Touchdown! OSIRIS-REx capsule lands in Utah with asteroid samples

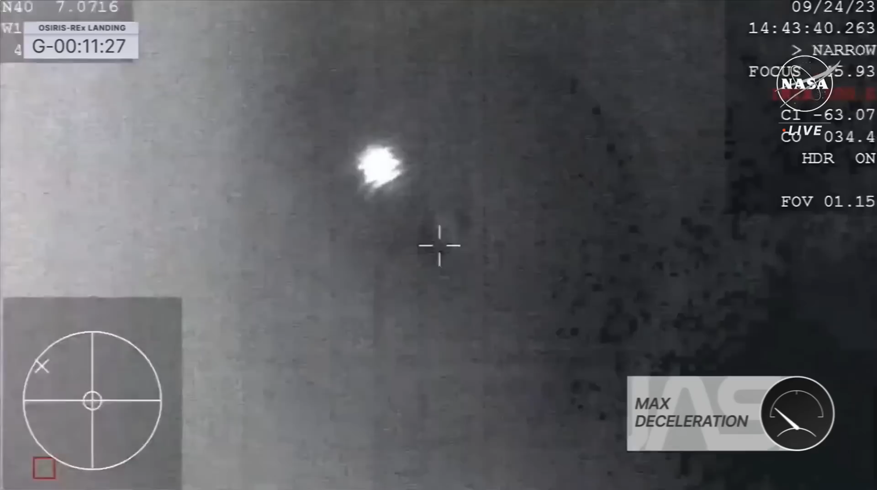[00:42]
Once again, as I mentioned, that sample is safe and sound within that SRC, that sample return capsule, as it comes in, burning through Earth's atmosphere. You can see our high-altitude plane searching for that SRC. You can see it faintly on your screen there. Our next milestone, we'll be expecting that drogue parachute deployment.
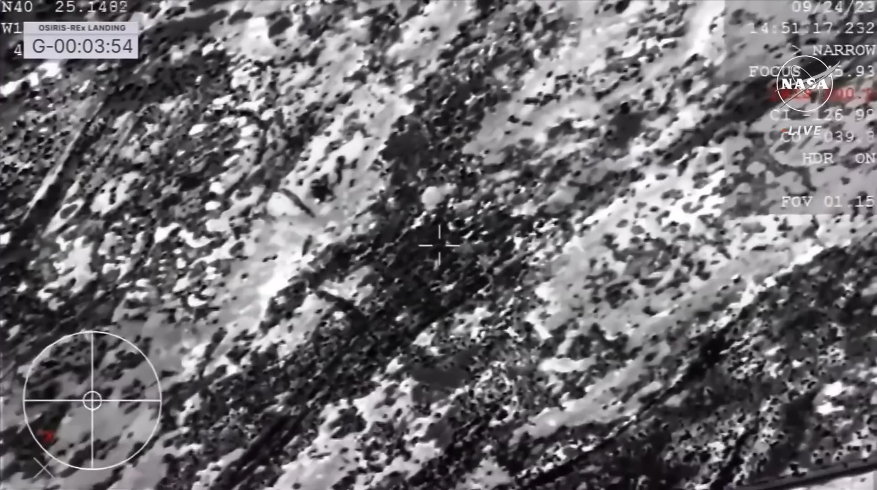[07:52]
And once again, just setting the context for this, when we first hit the top of the atmosphere, we are at 27,650 miles per hour. We are now leisurely decelerating under our orange parachute to 11 miles per hour. Incredible amount of deceleration there, as Earth's atmosphere really helped us out quite a bit, getting that initial deceleration. Our drogue parachute initially stabilizing our descent, and then ultimately that main parachute bringing us home.
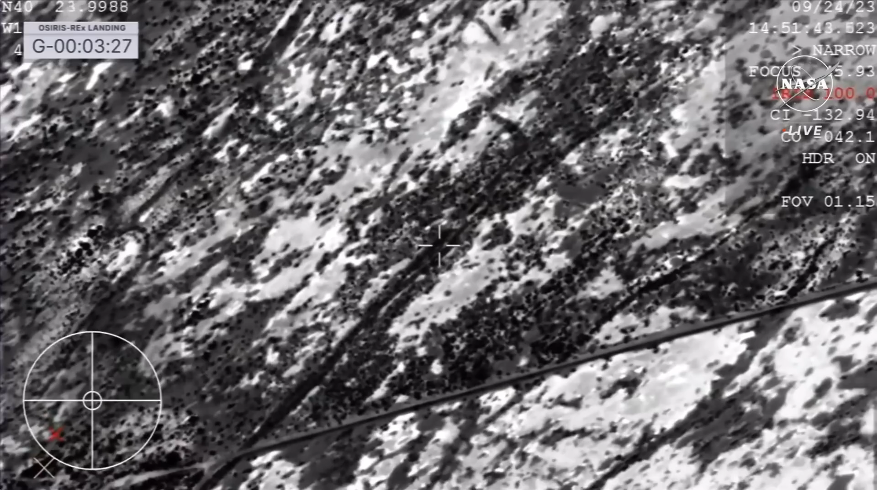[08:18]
You can see right in the center of that crosshair, that is the parachute with the SRC dangling beneath.
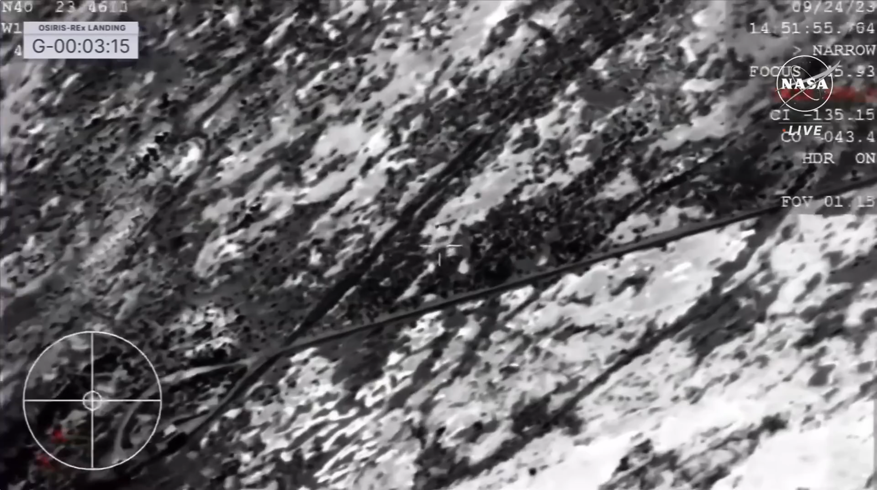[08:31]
The team on the WB-57 doing it.
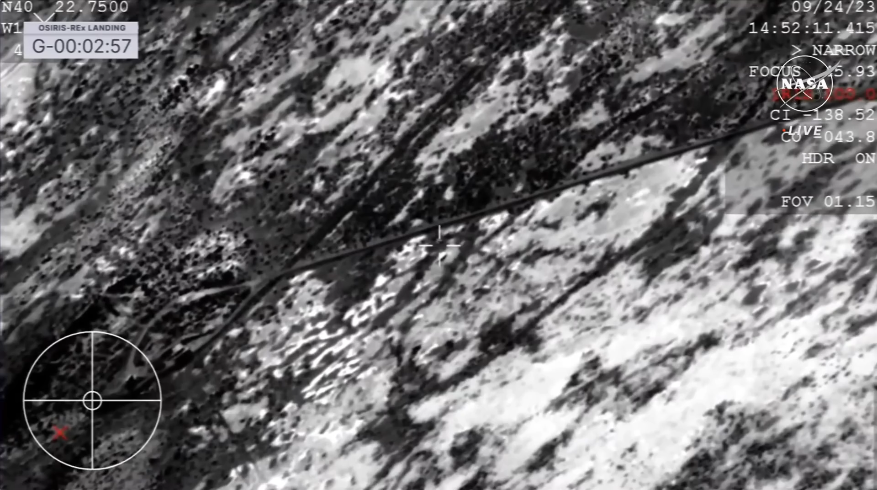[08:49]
And touchdown of the OSIRIS-REx sampler return capsule. A journey of a billion miles to asteroid Bennu and back has come to an end,
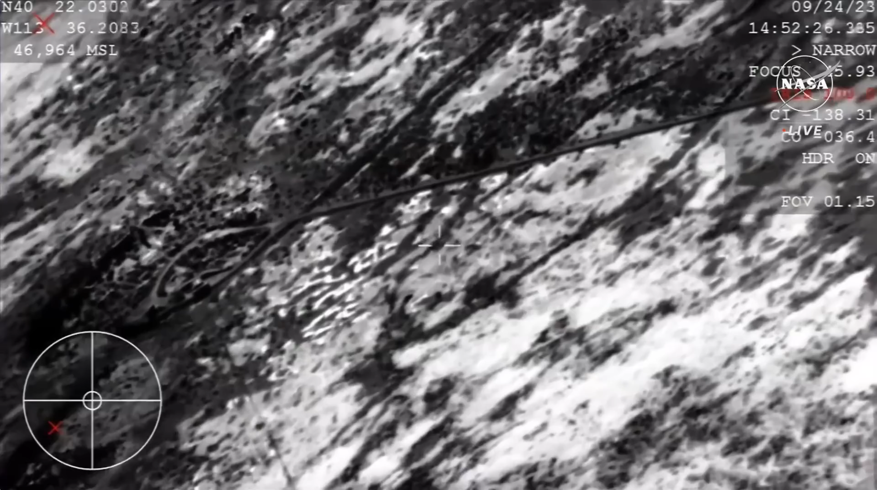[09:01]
marking America's first sample return mission of its kind, and opening a time capsule to our ancient solar system. Unofficial touchdown time, 8.52 a.m. Mountain.